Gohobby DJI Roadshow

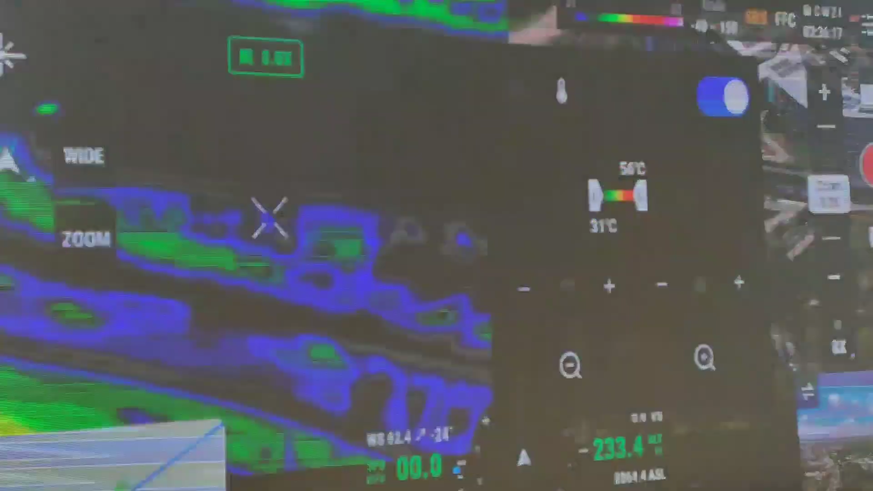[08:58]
Aqui no sensor térmico Na câmera térmica
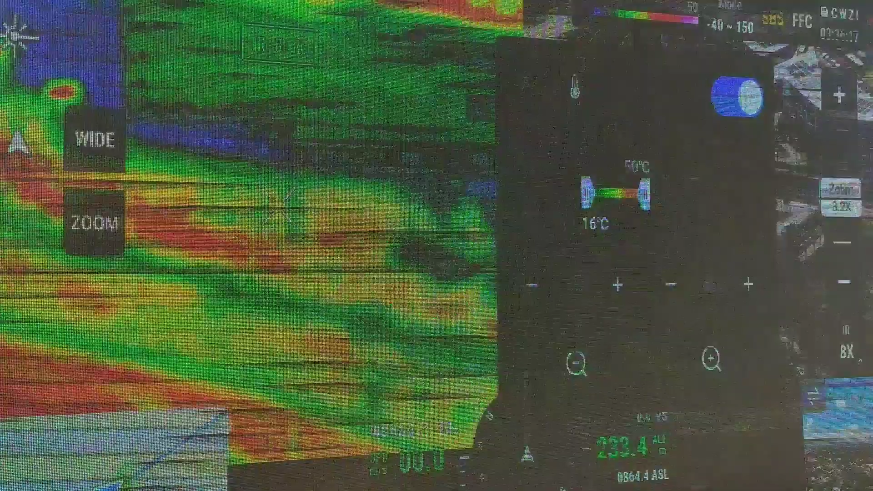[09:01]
Você consegue Escolher aqui O range De
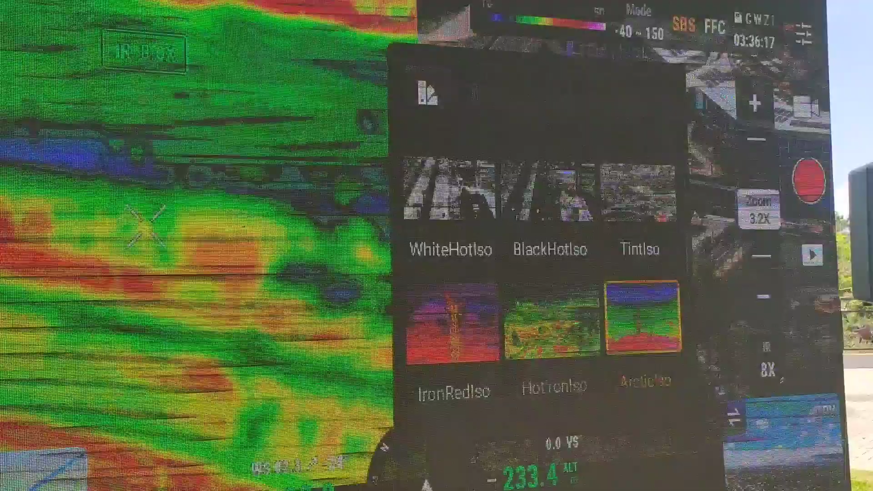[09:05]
temperatura Então se você Está procurando Uma pessoa Você pode Colocar Na temperatura Média De uma